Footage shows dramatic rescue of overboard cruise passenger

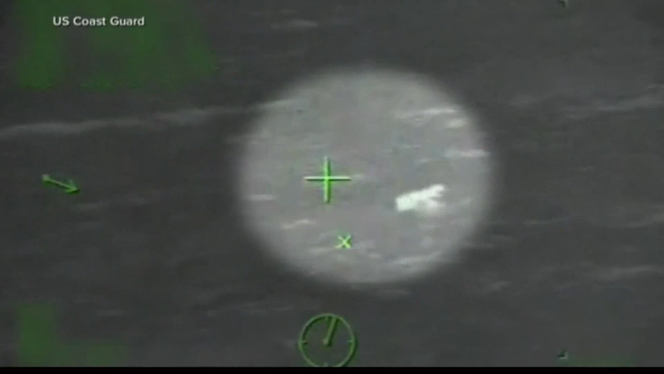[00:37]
Several hours after that search began, the missing passenger was eventually spotted by a merchant ship about 20 miles south of Southwest Pass, Louisiana.